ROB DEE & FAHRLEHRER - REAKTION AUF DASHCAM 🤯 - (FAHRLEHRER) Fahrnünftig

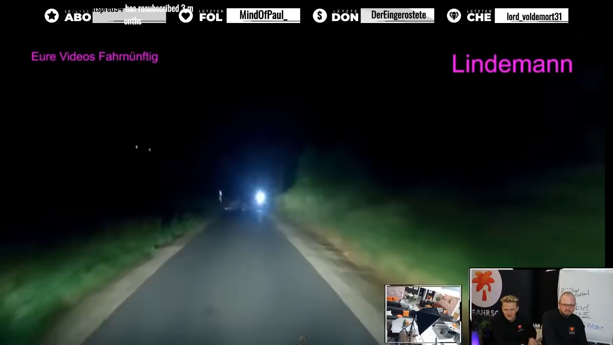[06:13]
Geil. Oh, da war ein Treffen. Aber sie haben zumindest noch mal eben mit der Lampe gewartet. Ich weiß doch, wie im Dorf die, äh, ist auch im Dorf aber die Welt in Ordnung.